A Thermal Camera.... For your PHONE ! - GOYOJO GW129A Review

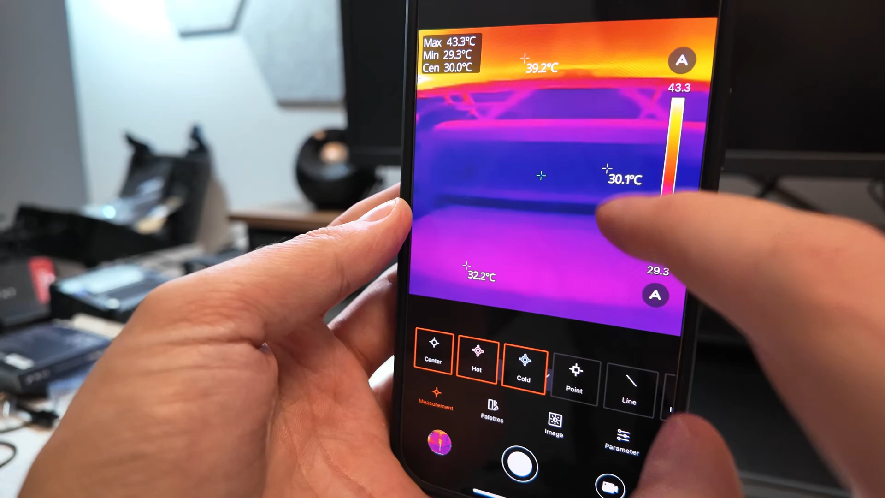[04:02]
On screen: spot 30.0°C, max 43.3°C, min 29.3°C
Delete. Go delete. Delete. You can add them back later if need be. Pretty cool. You can also do a line, which is really cool. This is a really cool tool, because you can come in here and you can draw a line across. So if I want to know what's the spread across, for example, this, it's going to pop up there and say line one.
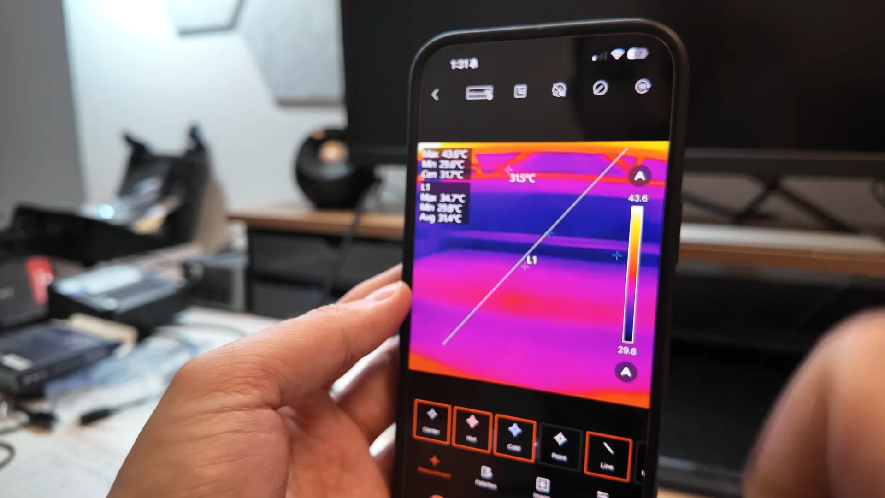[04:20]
Line one. The maximum temperature in that line right now is 38 degrees, probably up in the corner. The minimum is 29, probably somewhere in there. And the average across the line is 32.
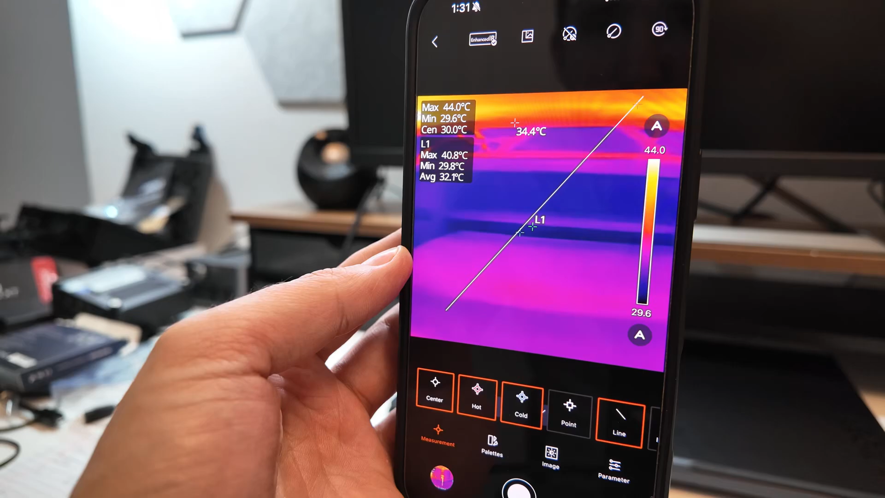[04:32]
And delete. Okay. Let's make another line. So we'll come up, bring the camera up like that.
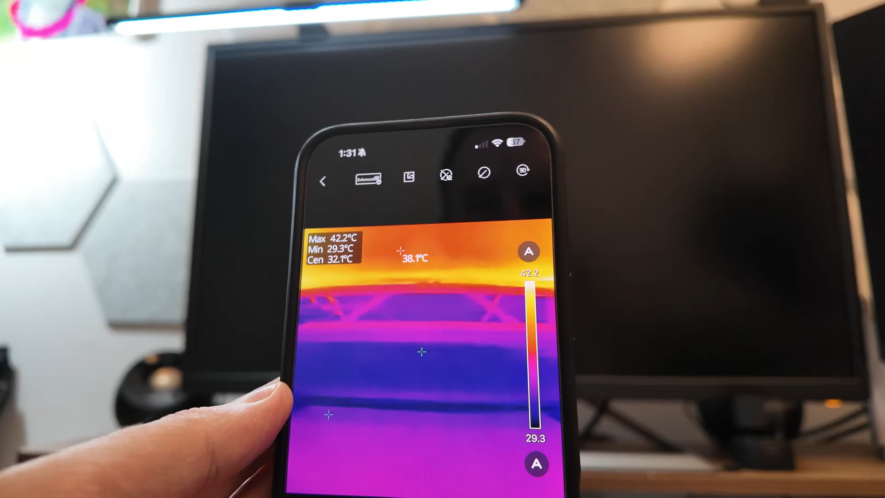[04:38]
On screen: max 42.2°C, min 29.3°C
I'll make one more line. I'm going to draw it this way now. Okay.
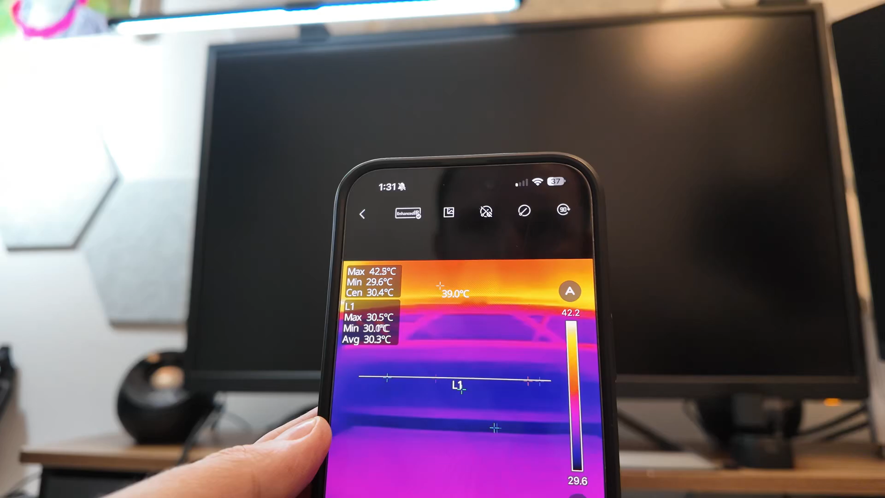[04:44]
And you can see how consistent it is now, because we're going across that cold area. Go up here. The average across the bezel, it's obviously hotter.
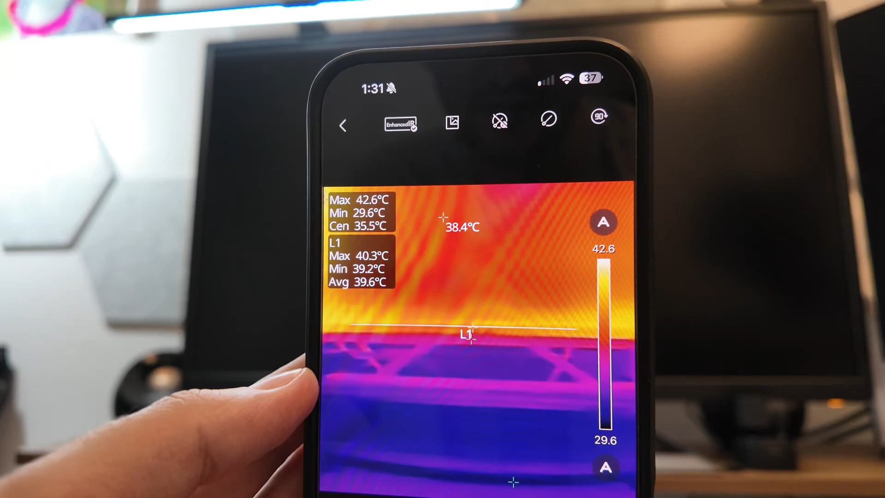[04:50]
The average across the screen, it's obviously hotter. So it is working. Right? Like, I mean, that makes sense. It's colder across there and it's doing that.
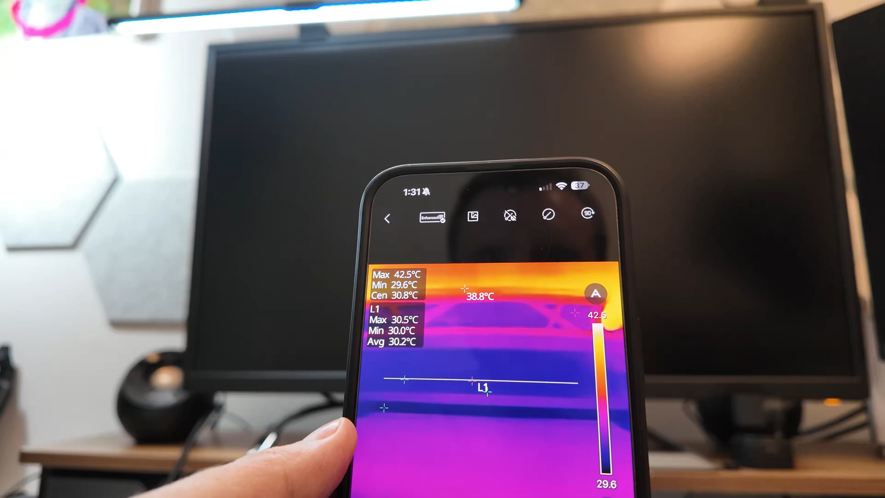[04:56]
Now watch what happens if I bring my finger in. Boom. See the max went up?
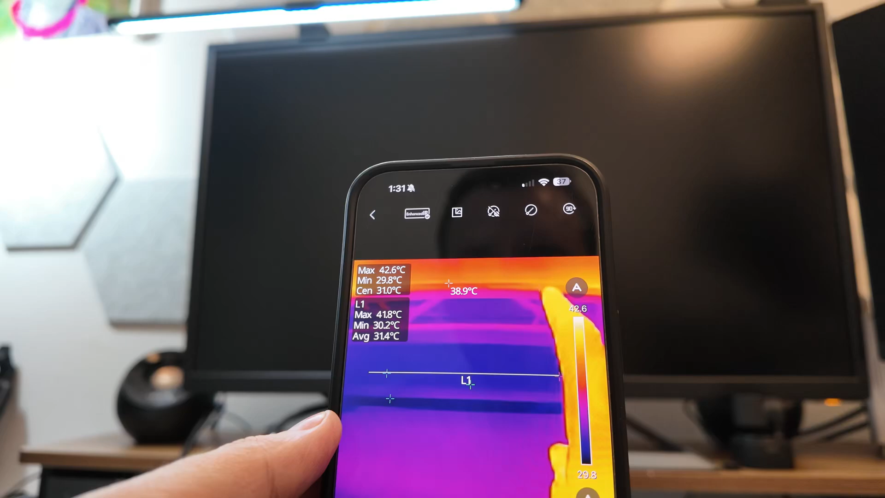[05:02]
Because it's measuring the pixels, the max in that area. And it should also affect the average overall. Right? Half the line is in my hot hand.
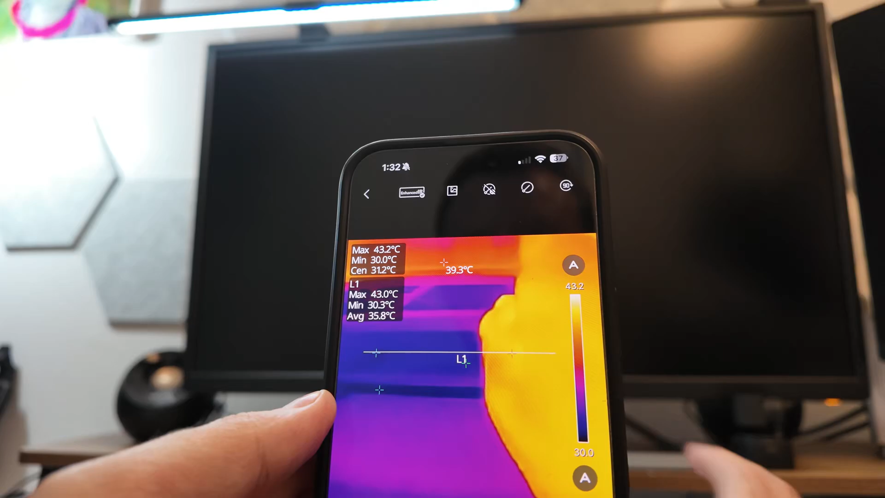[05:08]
Half of it's not. It's pretty darn cool. Turn that off so I can get rid of the line. Pretty darn cool.
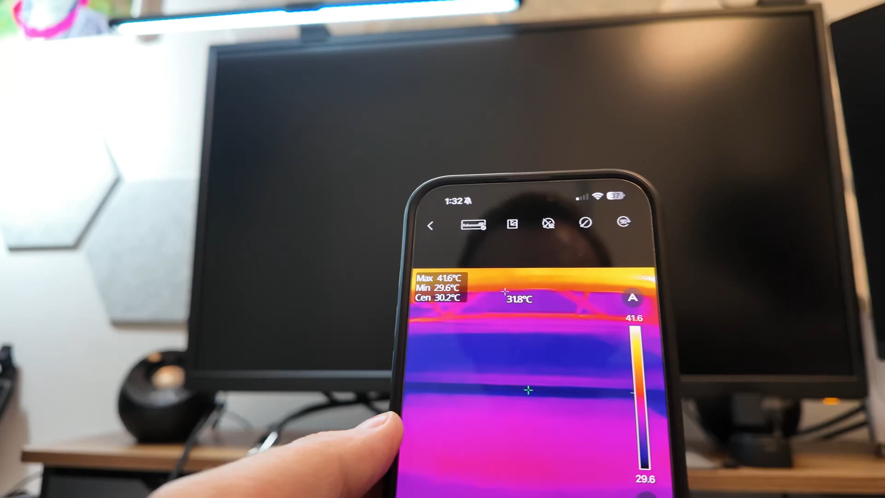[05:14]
On screen: max 41.6°C, min 29.6°C
So this isn't just honestly, like I mean for a laptop, sure, obviously do like laptop testing.
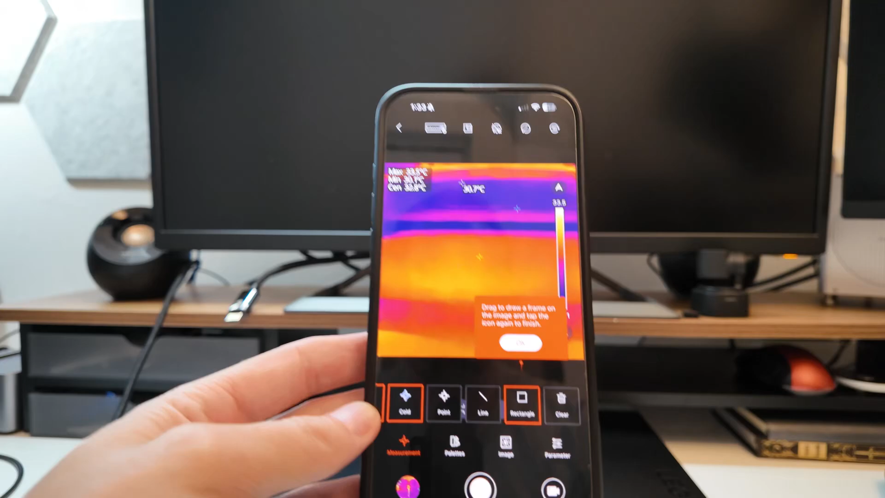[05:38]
Draw a frame on the image to tack the icon again. Okay. So let's come over here so you guys can see something that's a little bit more interesting.
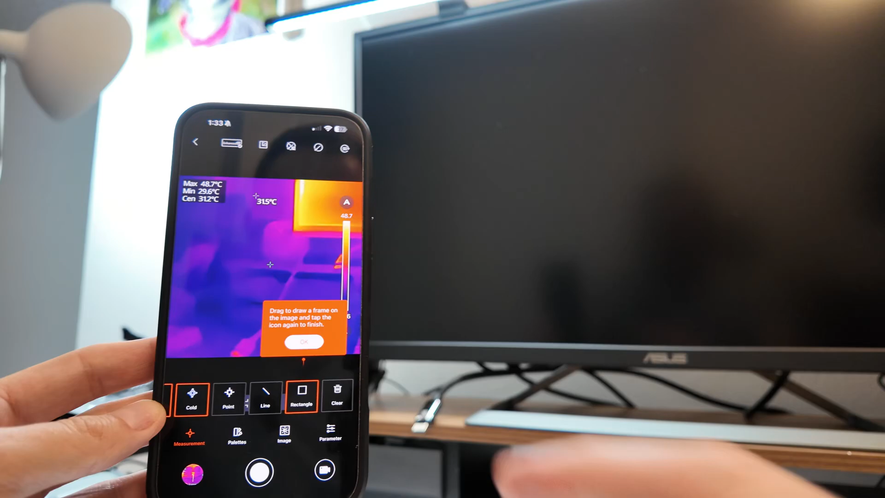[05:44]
On screen: max 48.7°C
So we're going to go like that. We're going to draw a rectangle. I'm assuming. I haven't done this one yet. So now we have a square.
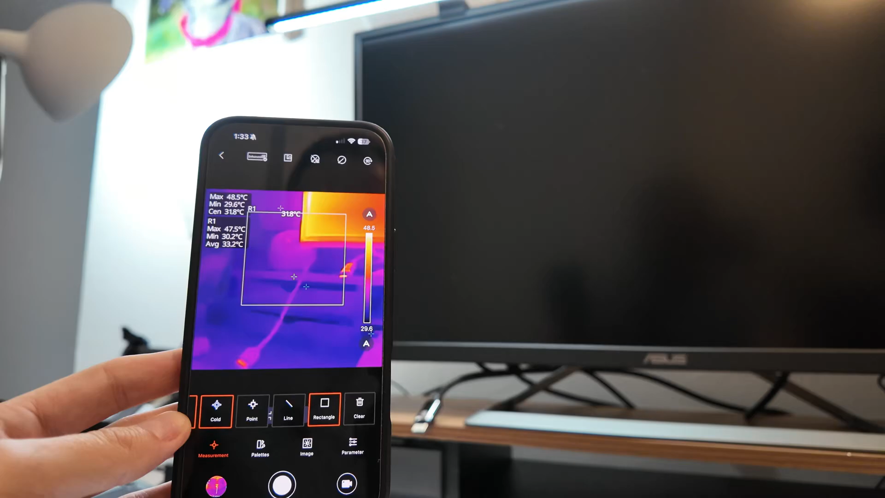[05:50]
The max inside of the rectangle is 47, probably in that hot area right there. The minimum, the average. So I can say what's the, you know, temperature in a, like the mean temperature in a certain area. I guess it's average, not mean.
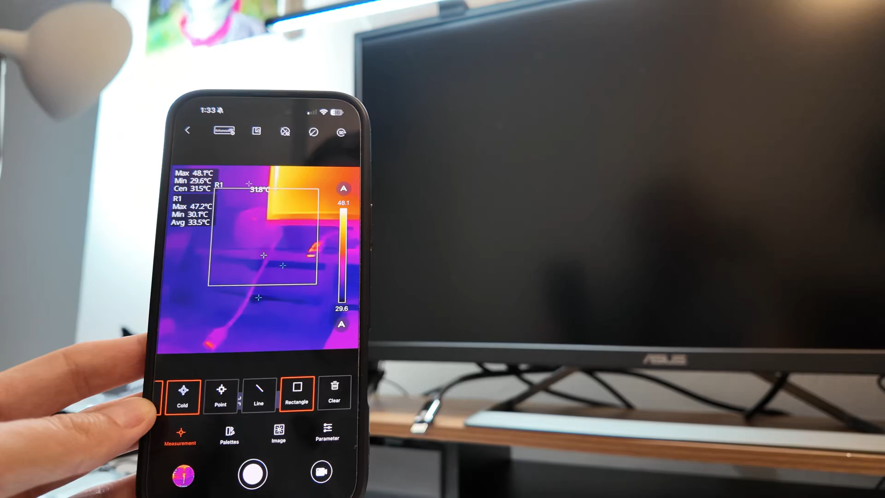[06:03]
But what's the average temperature in a certain area? Very cool. All right.
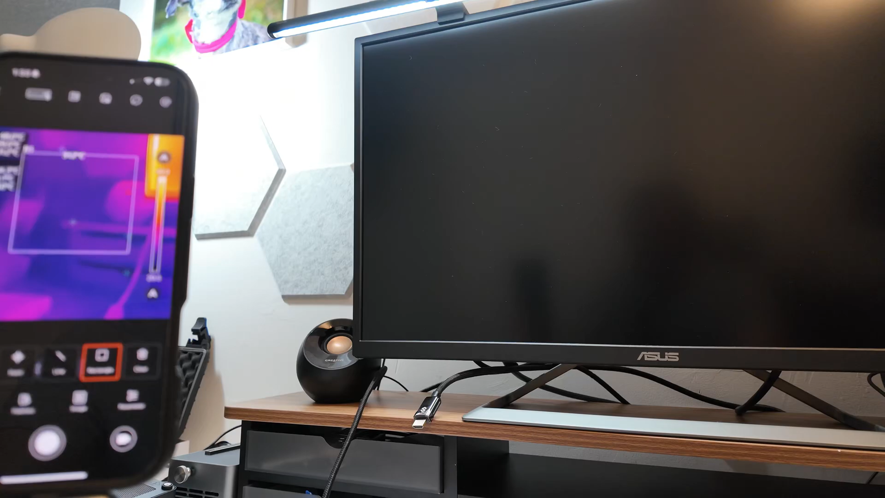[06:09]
So if you have a larger surface and you'd say, okay, you know, I need a general surface temperature across. Pretty darn cool.
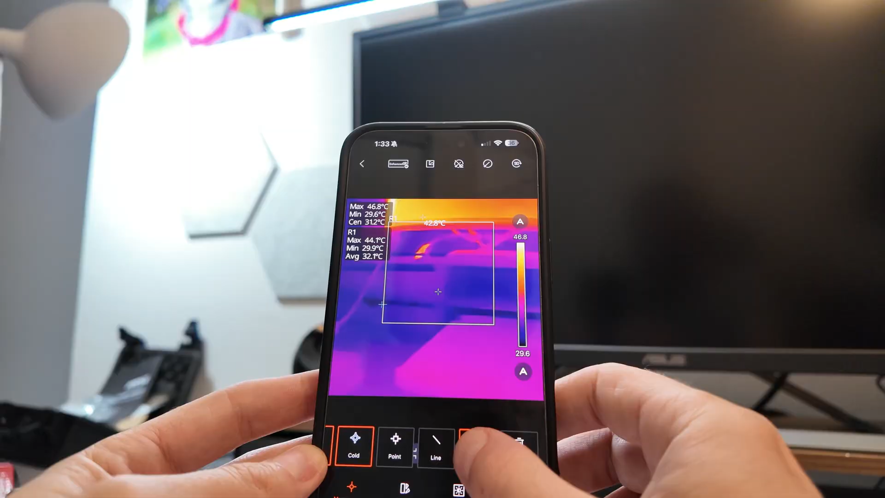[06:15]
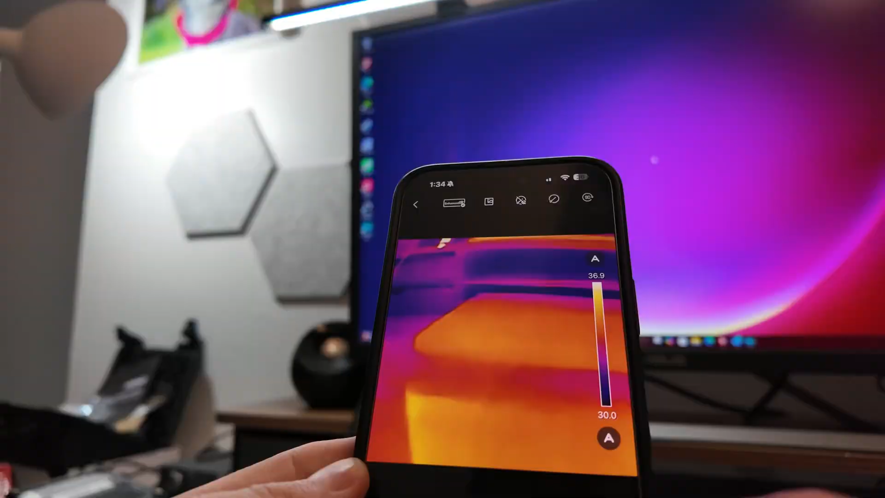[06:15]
What else we got here? So we've got pallets. Now again, it isn't red. This is the very easy one to understand, kind of red to purple,
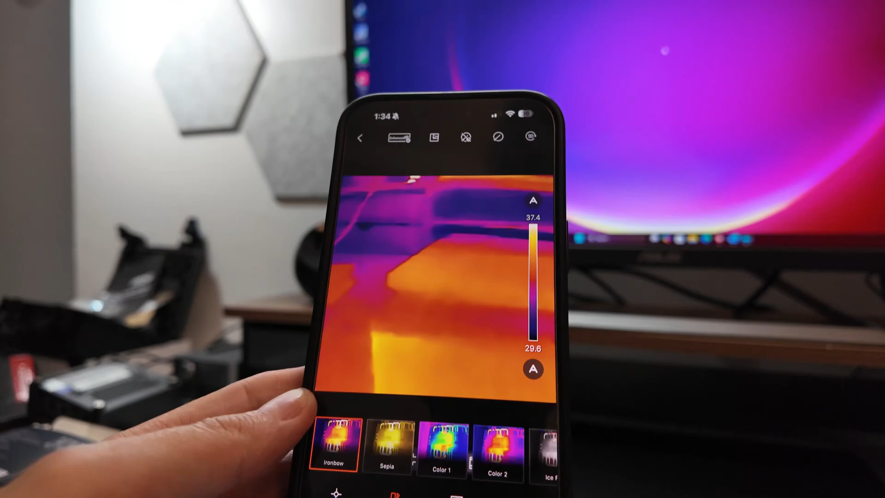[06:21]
bluish purple being cold, yellowish and getting up to the very light yellow being hot.